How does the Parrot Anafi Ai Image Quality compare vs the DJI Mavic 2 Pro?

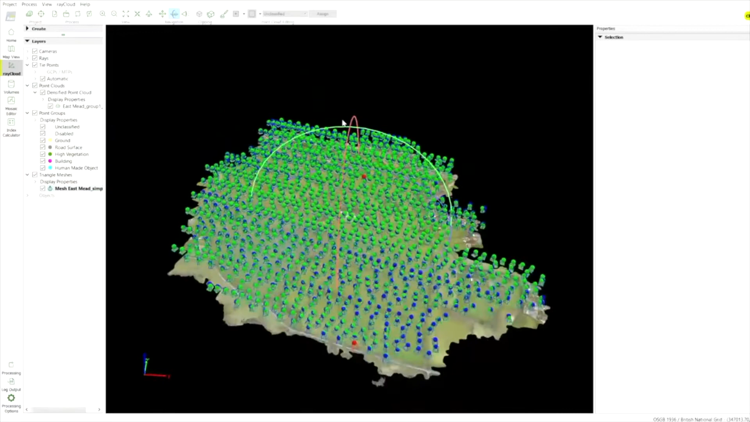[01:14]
in design and architecture and so forth and also estate management.
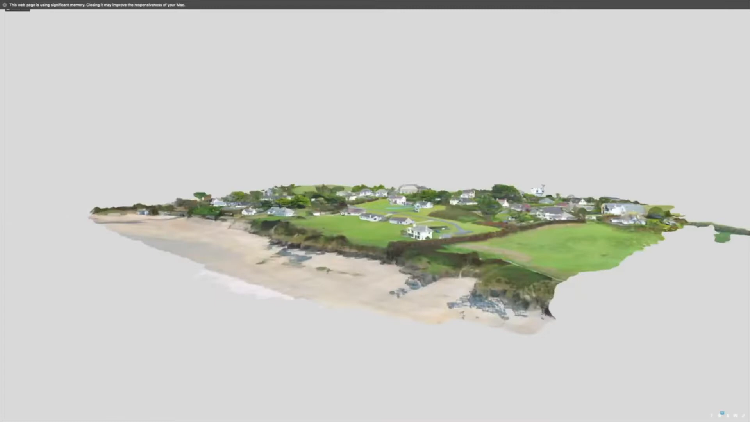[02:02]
So you can hear in the background the swirling of the desktop as it is processing some of that photogrammetry from this location and that'll come up in the next video.